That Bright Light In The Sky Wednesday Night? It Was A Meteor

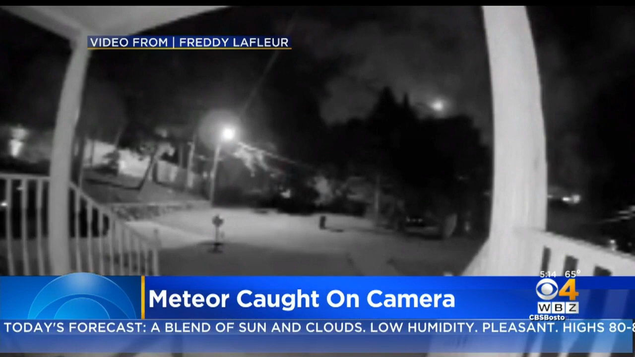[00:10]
Social media was buzzing after a lot of people saw the flash of light. A lot of people, a couple hundred, just looking at the website from North Carolina to New England saw the meteor.